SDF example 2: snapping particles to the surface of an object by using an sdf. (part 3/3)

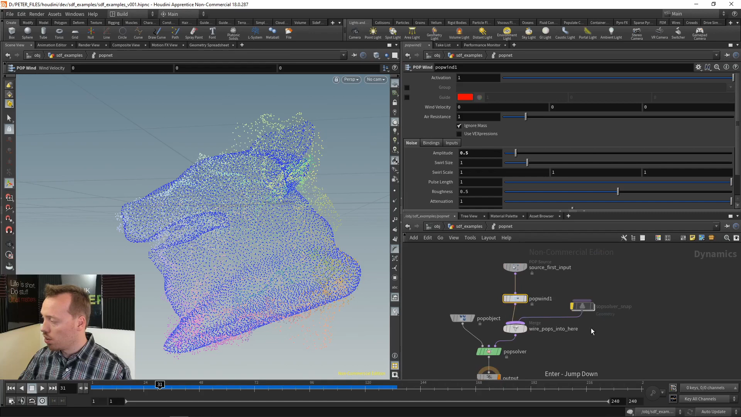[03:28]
of the subsolver and enable that so i've got the i've named this subsolver subsolver snap so it can do snapping and i've got two switches over here let's do let's set this to zero first and let's see so on the one hand i've got over here all my points that are coming in i have also the polygonal
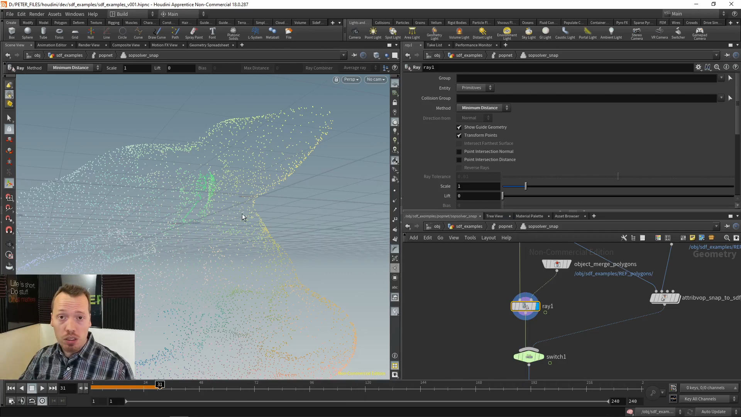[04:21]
basically need to recompute the distance for every point now at the moment i've got i don't know let's see how many points i've got 10 000 points but if this is starting to go into the millions of points this is going to start to get really expensive especially if we need to do this in sub step lookups and stuff like that
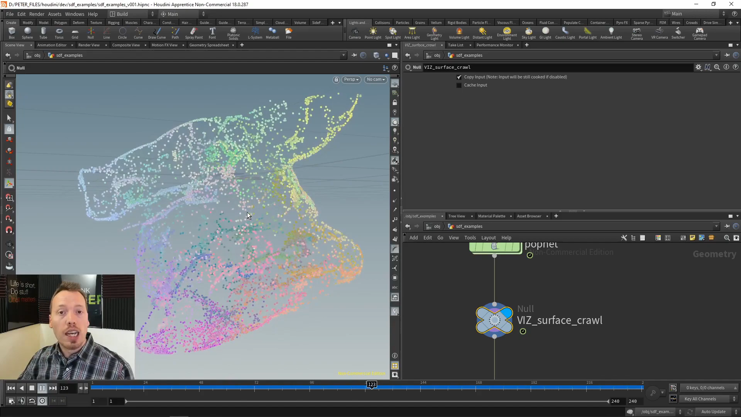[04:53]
um great so my my points are basically crawling around on the surface right nice now
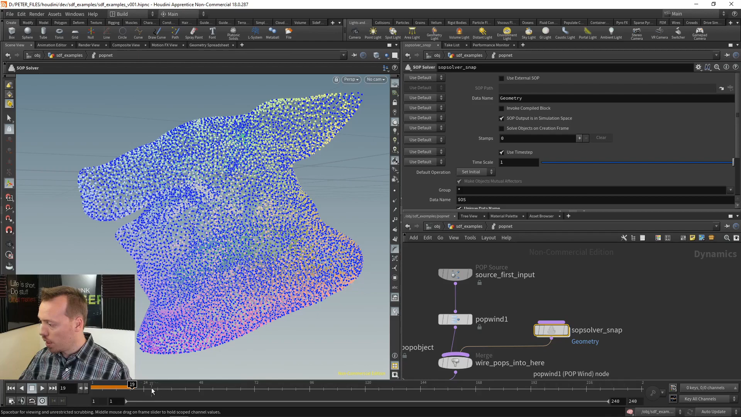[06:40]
just play this back a little bit i just want them to come off a little bit all right here's my geometry i'm inside of the subsolver right and so here this is my sdf that is coming in and so some of these points that are outside
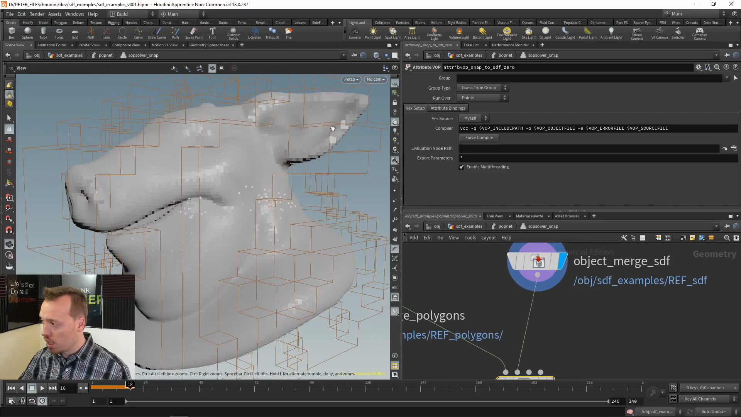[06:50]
need to be snapped to the inside and so as soon as we do that right over here we can see the difference
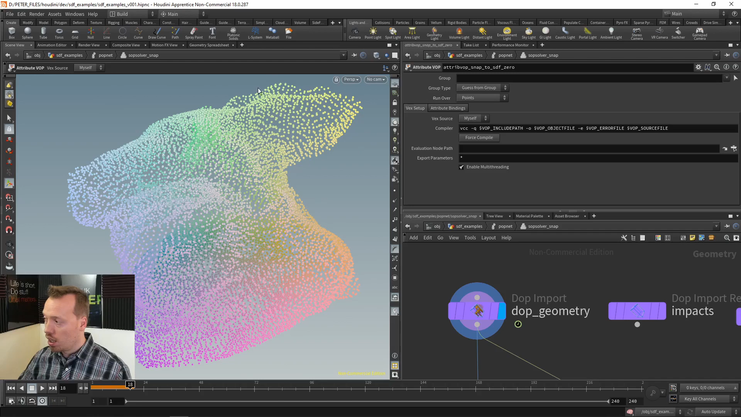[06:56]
outside of the geo and then they're basically being snapped all on top of the geo great i'm going to change my switch now to one so that instead of using the re-operation with the minimum distance of the snapping i'm going to use my attribute vop that is going to use the second input over here which
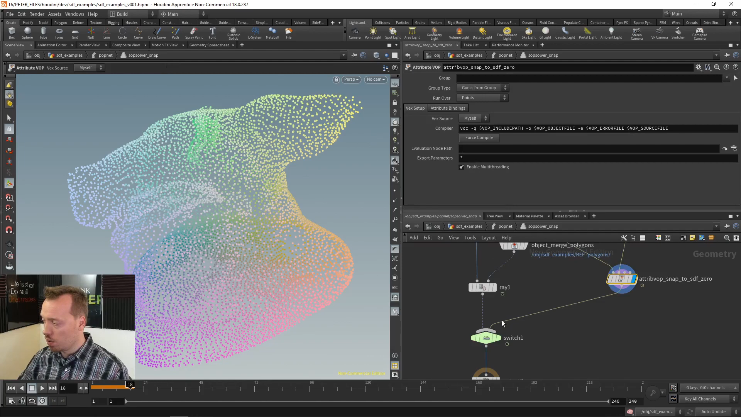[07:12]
is the stf and let's display that so this is going to be nice and quick nice and fast let's go outside of my top net and just rewind the entire top net so everything